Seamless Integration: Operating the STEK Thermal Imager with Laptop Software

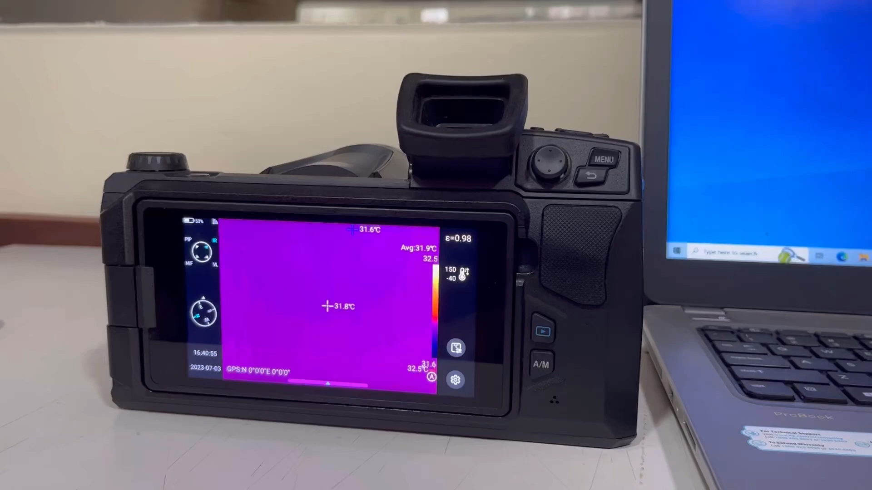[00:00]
On screen: spot 31.8°C
Now I'm going to show you how you connect this device to the laptop in order to run the software with the device.
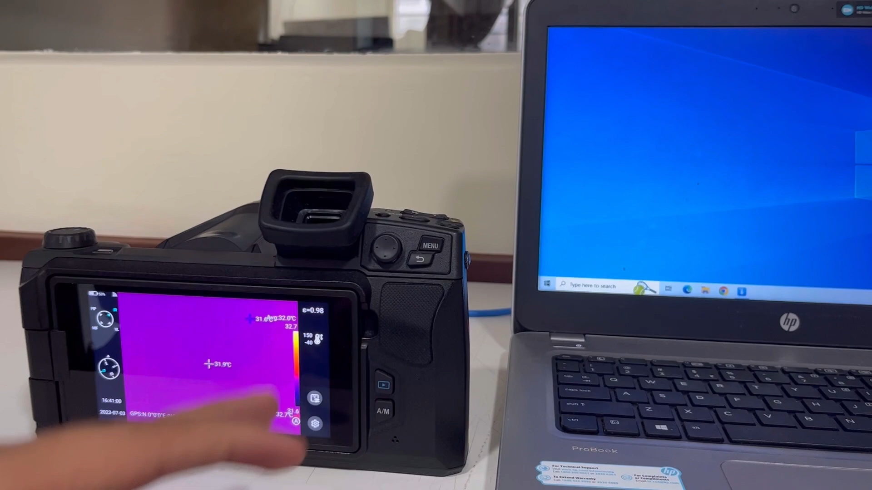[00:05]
As you can see, we have connected the Ethernet to the laptop and now the other end of the Ethernet we're going to connect to the camera.
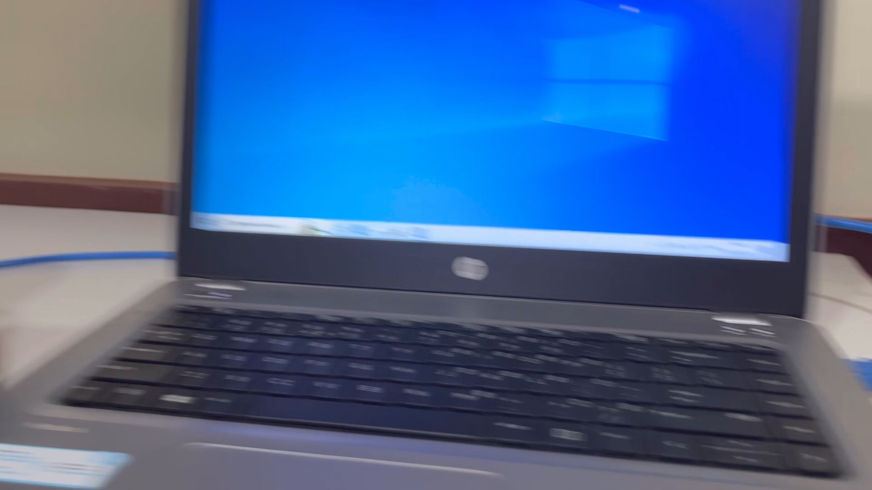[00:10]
This is the Ethernet and here as you can see, we have multiple ports in the camera.
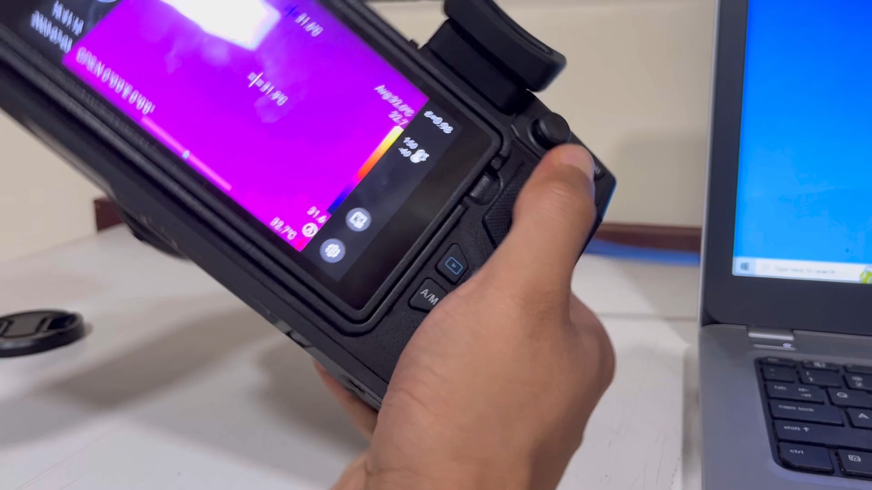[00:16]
I'm going to connect this Ethernet cable in this Ethernet port.
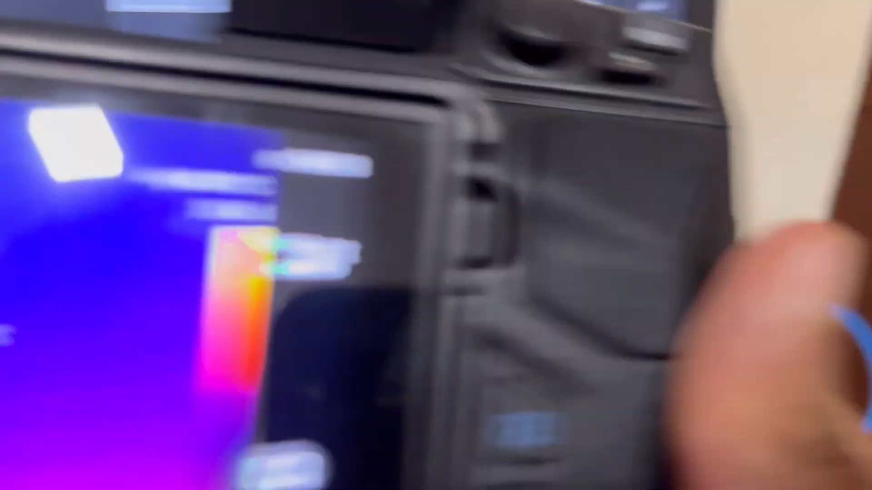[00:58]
I have the option of LAN selected.
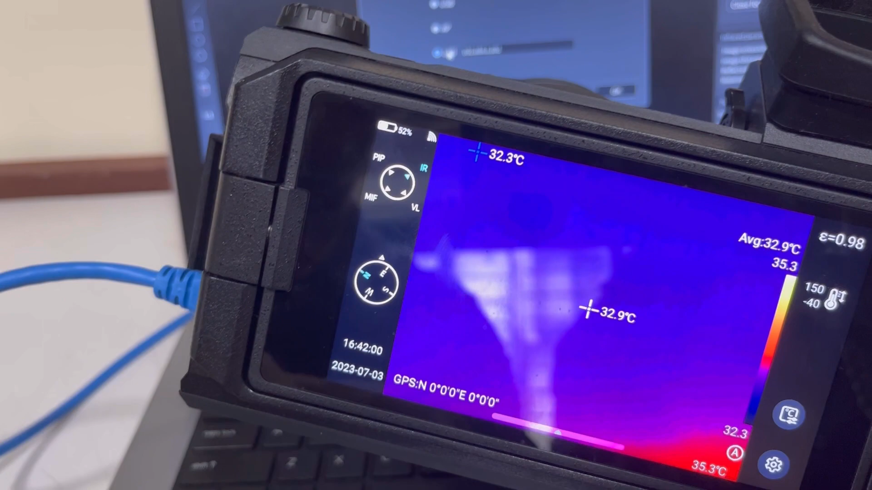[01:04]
On screen: spot 32.9°C, max 35.3°C
To select the option of LAN, I will click this option and I will make sure that this LAN option is blue. If the LAN option is grey, I will go back and just press it and return blue.
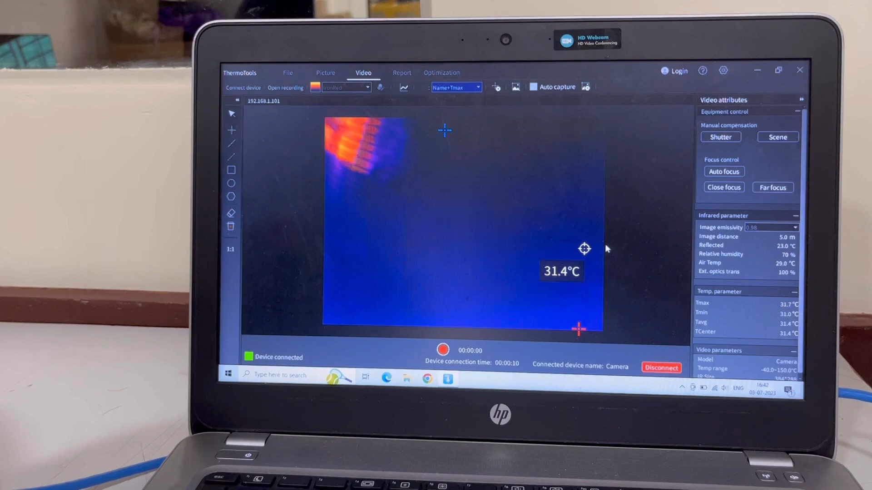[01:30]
On screen: spot 31.4°C
If I'm going to aim this towards the fan, you can see that whatever camera is being aimed at, it is showing on the software as well.
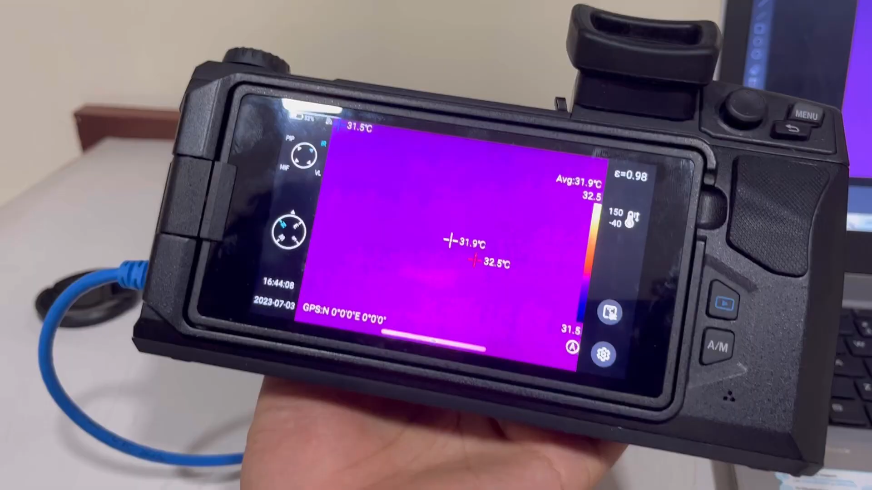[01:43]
On screen: spot 31.9°C
In case your connection does not get established, it could be because the IP is not matching.
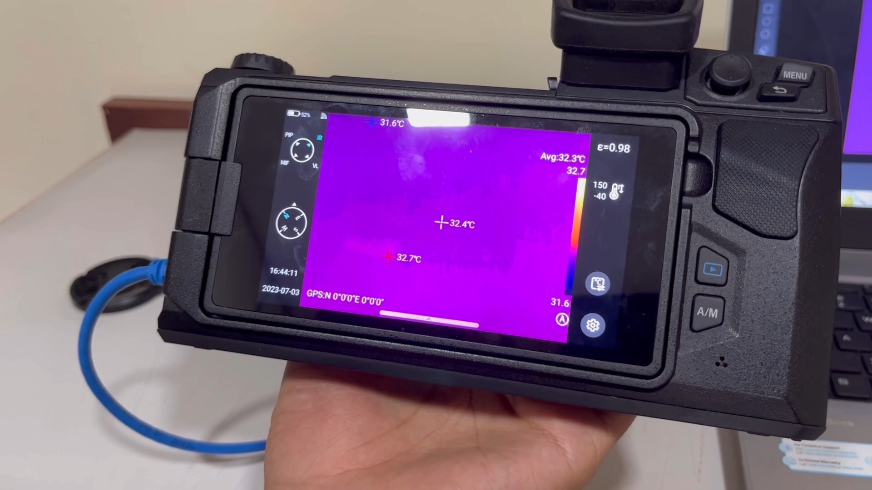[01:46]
On screen: spot 32.4°C
To make sure that the IP matches, we are going to check the IP on the device first.
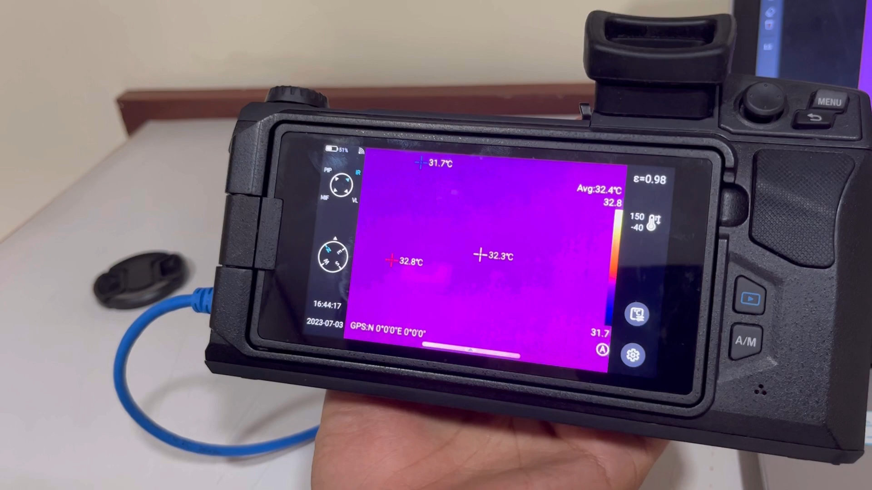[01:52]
On screen: max 32.8°C, min 31.7°C
To check the IP on the device, I will go to settings.
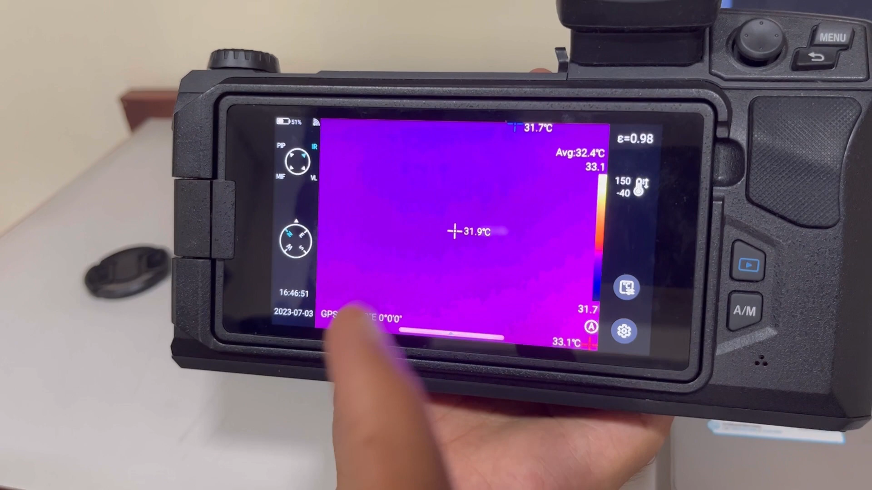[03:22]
On screen: spot 31.9°C
If I want to connect wirelessly, I am going to have to open this setting and click on AP.
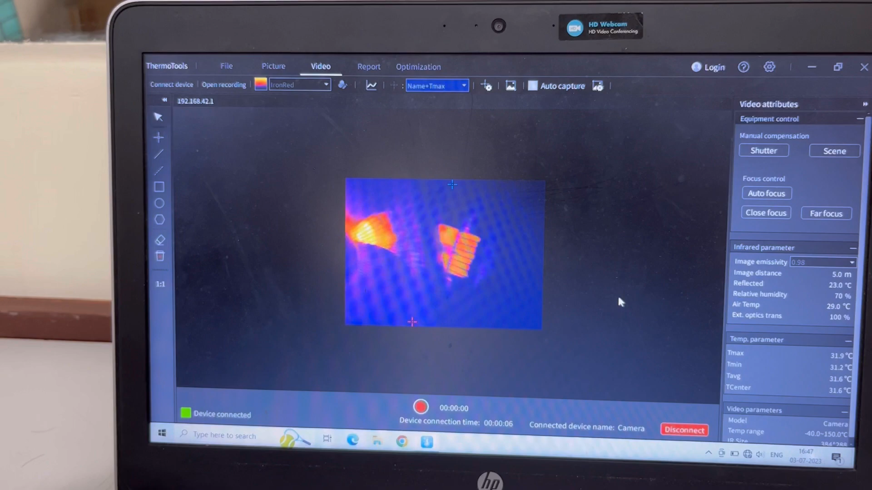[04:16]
On screen: max 31.9°C, min 31.2°C
As you can see, you are getting the same image on the device as on the PC without any Ethernet connection.